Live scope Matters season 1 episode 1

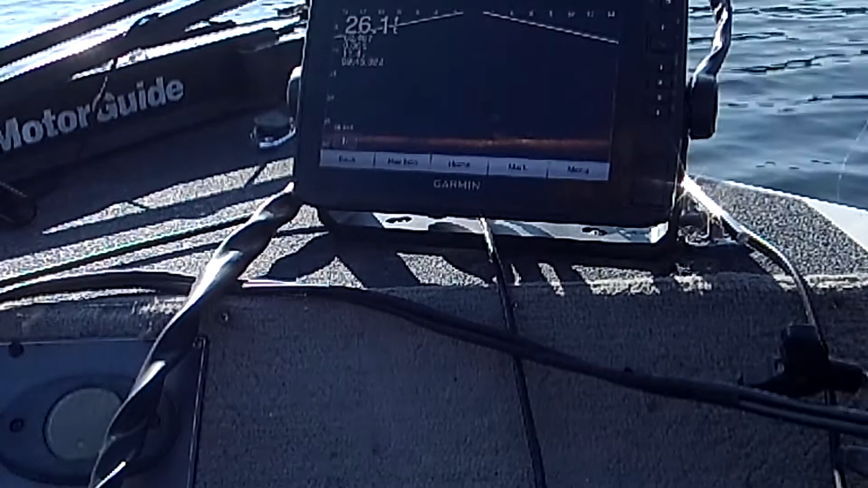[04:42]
God, I'm on the live scope again. Cracking him. Oh yeah, he's a thugger. You can see him coming up there on the live scope.
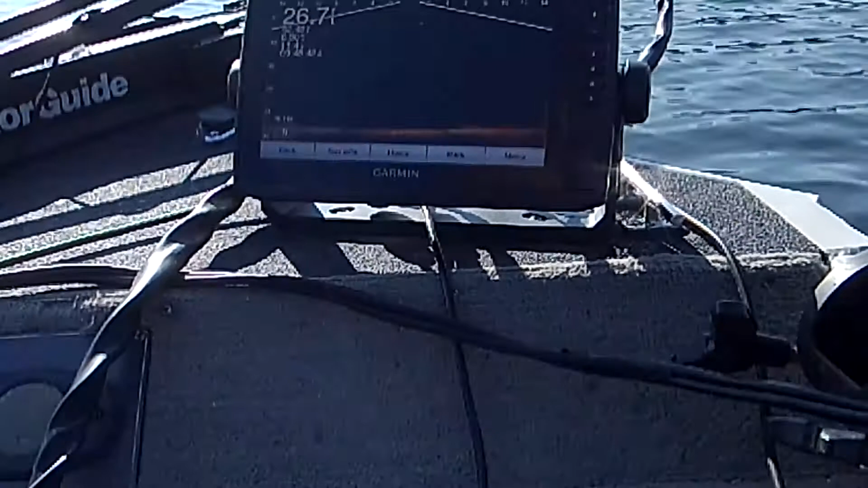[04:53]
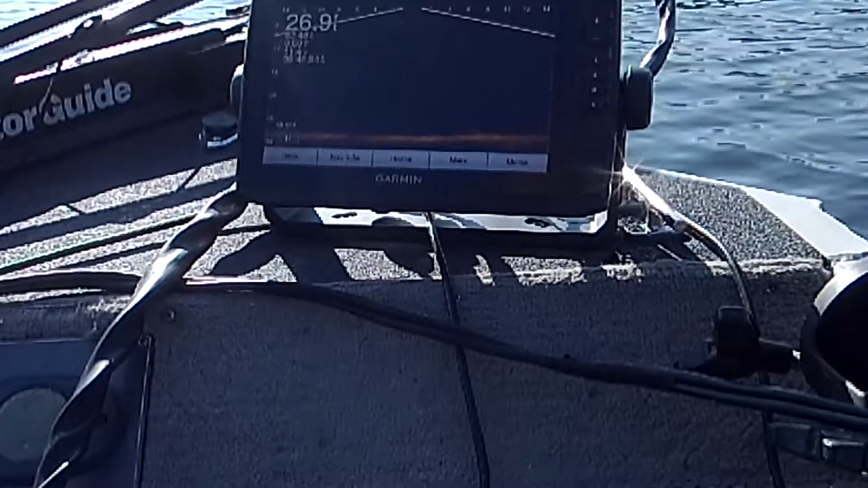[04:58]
Oh my God, no way, no way. Oh my God, look at the size of these crappie.
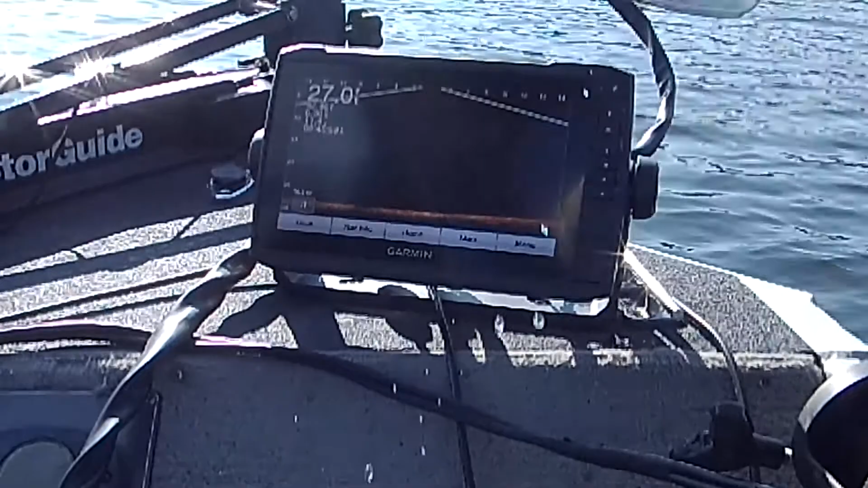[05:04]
Oh my God, look at that. Wow.
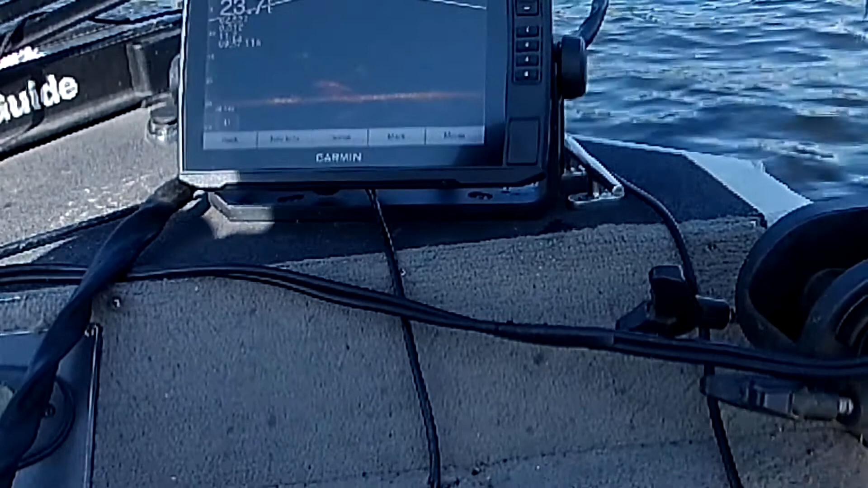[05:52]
I'm in a pile of them down there.
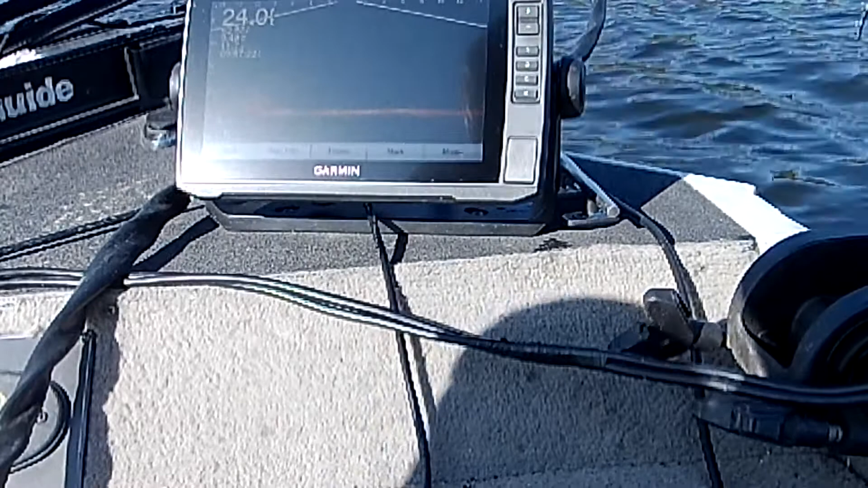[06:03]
Oh my God. Gotta be crappie.
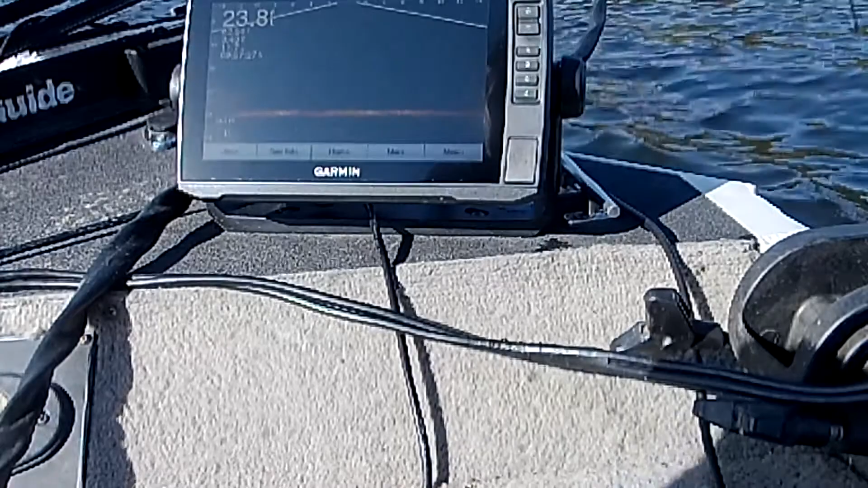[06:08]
Got him. Got him, got him,
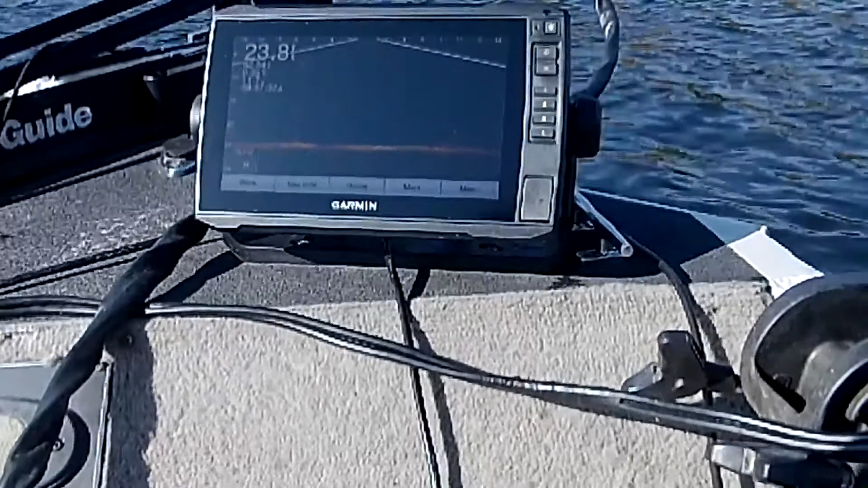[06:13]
got him. Oh my God, look at that. Right there, Greg. There's a pile.
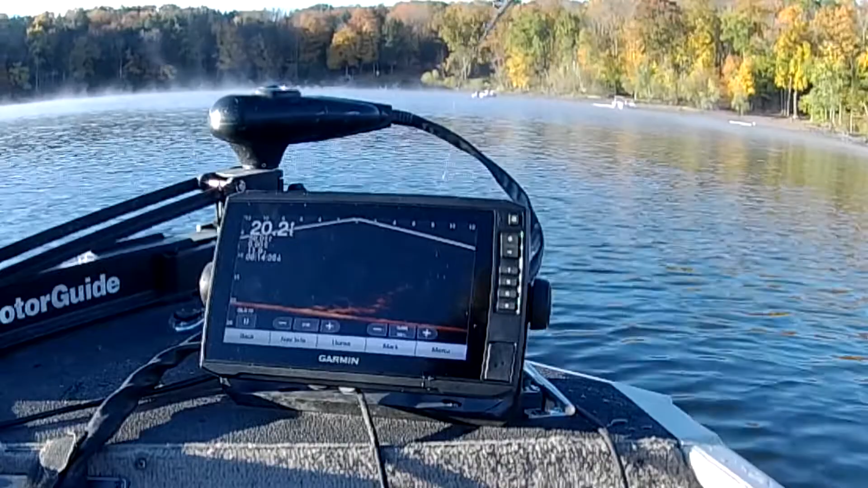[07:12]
You can see him going after it there. It's worm on him a little bit. It's still there. Don't want to get stuck in that tree though.
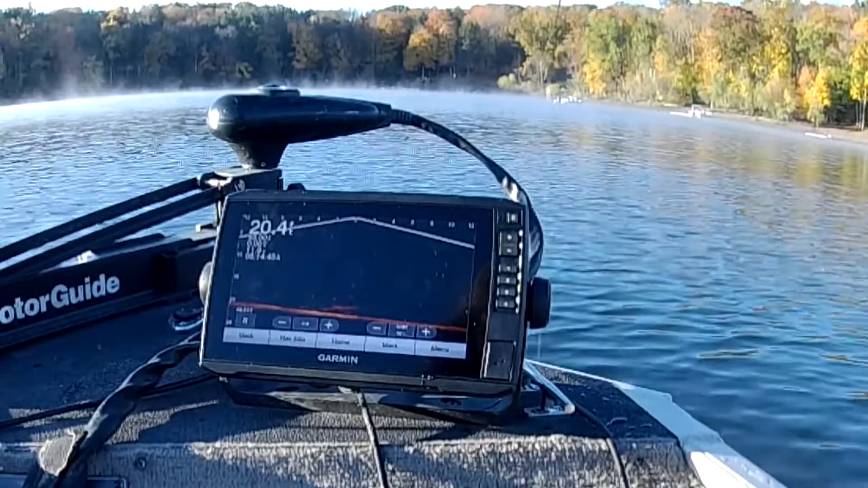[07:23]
There is a tree down there. That's how you do it. You live scope them. That's a live scope, baby. Look at that, crappie. It's not a big crappie, but we got a rock bass here, sorry. Gotta get my species right.
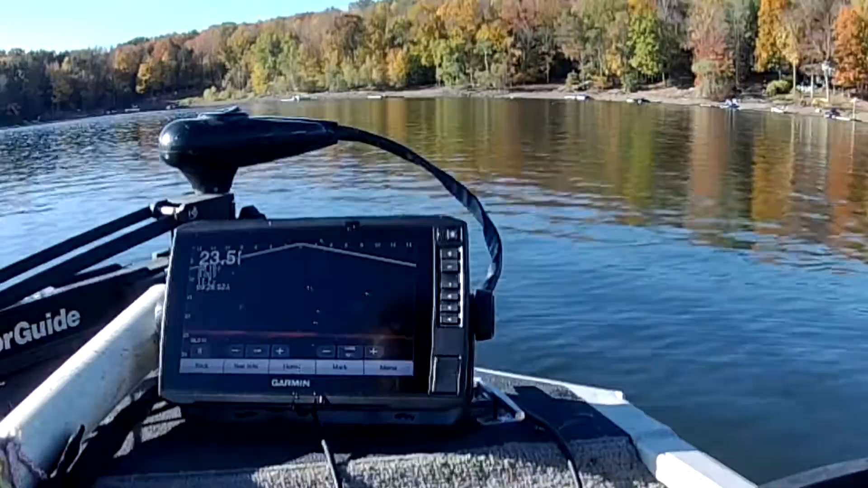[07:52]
Watch him, there we go.
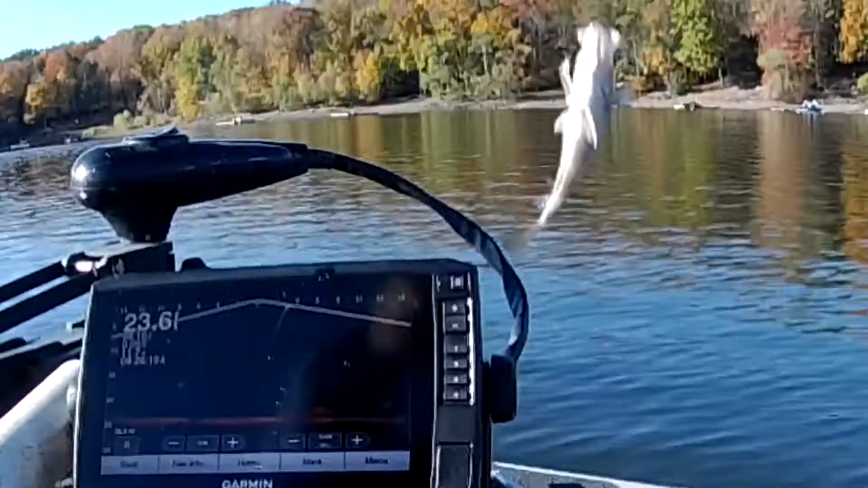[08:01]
See him? He swam off. It's going down.
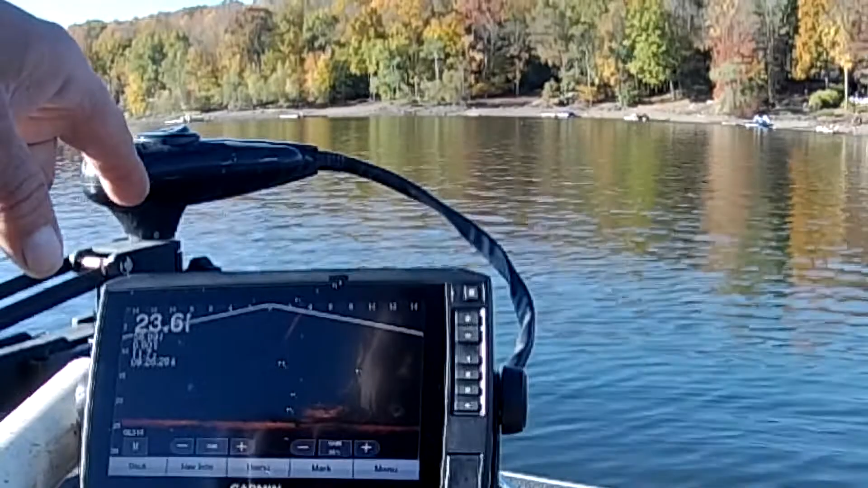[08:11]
There's the structure down there. There he goes. He's doing though.
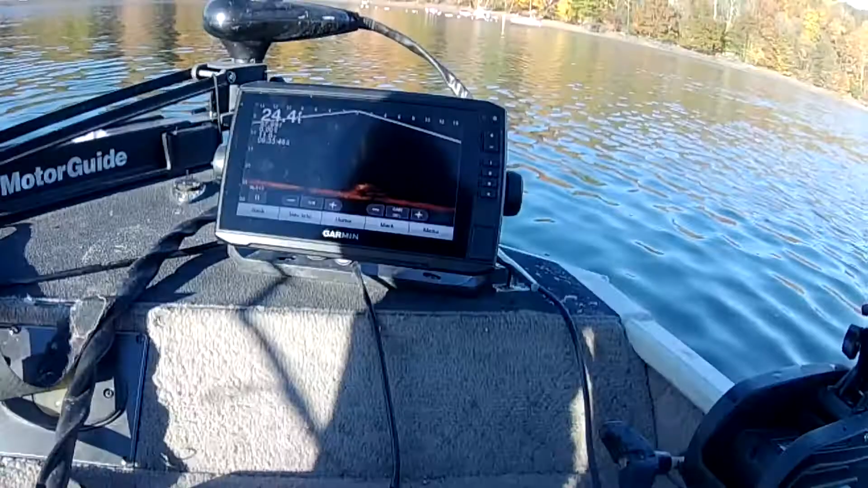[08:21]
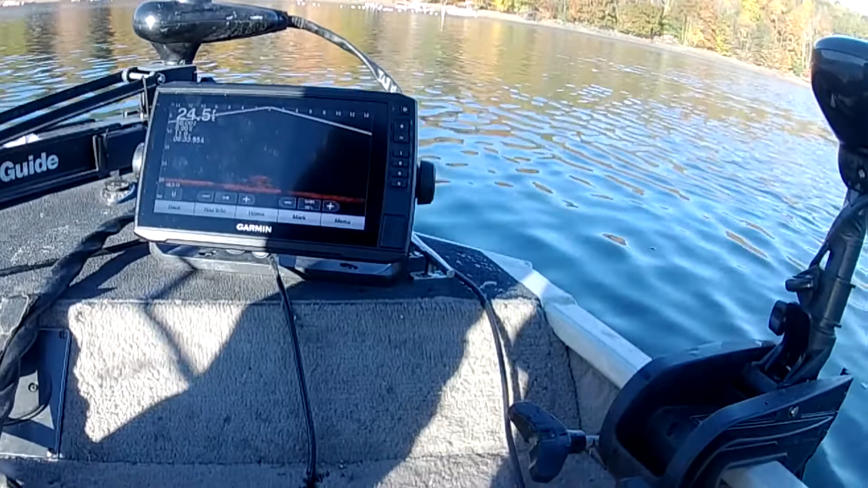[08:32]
That's how you do it. Live scope, baby. Live scope.
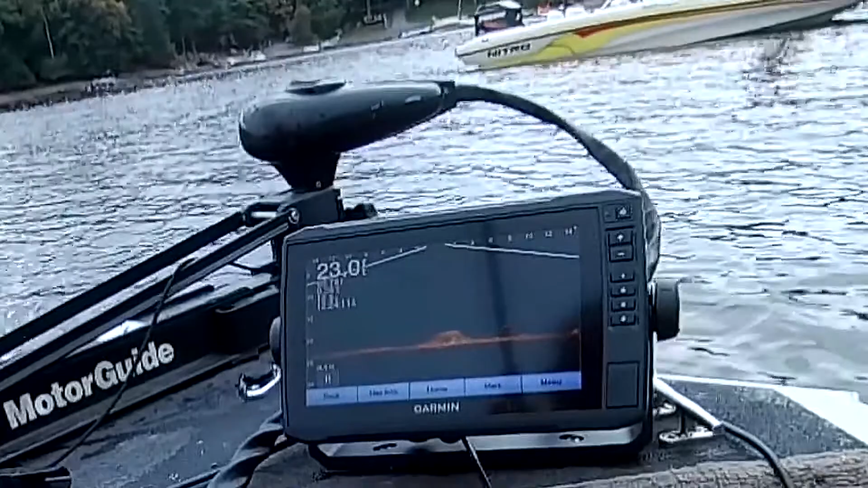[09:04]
Oh, there's some big ones, Greg. Got him. Got him on the scope, but that's a nice fish. This is a nice one. Now I know how big. Yeah, that's a slapper. Yes. Yeah, this one's on the camera. On a kite set. There's piles down there. Oh my God.